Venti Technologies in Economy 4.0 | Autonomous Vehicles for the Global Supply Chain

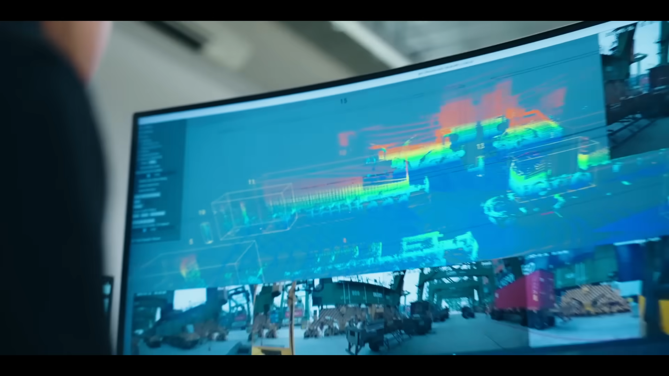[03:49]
LiDAR's name indicator is shooting lasers or lights to the environment, and when it hits something, it will bounce back.
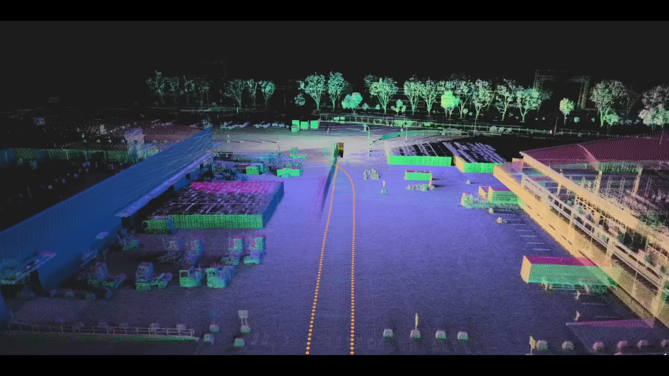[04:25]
Many to cover even far distance, like up to 100 to 150 meters, so that we are able to identify quick-moving vehicles, and the vehicle can react accordingly.